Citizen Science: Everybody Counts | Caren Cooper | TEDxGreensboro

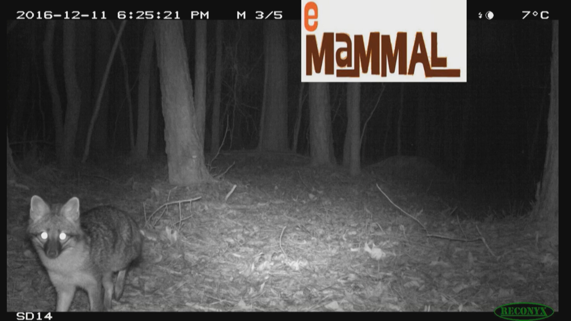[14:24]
and they're discovering mammals secretively living among them, in their backyards, in their schoolyards, in their neighborhoods.